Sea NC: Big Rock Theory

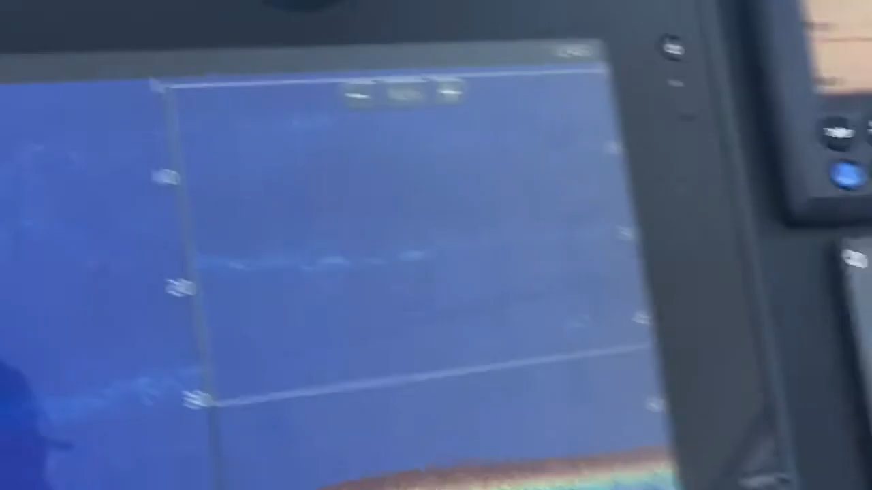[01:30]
Captains are checking their depth sounder for big dots or dashes which could indicate a marlin.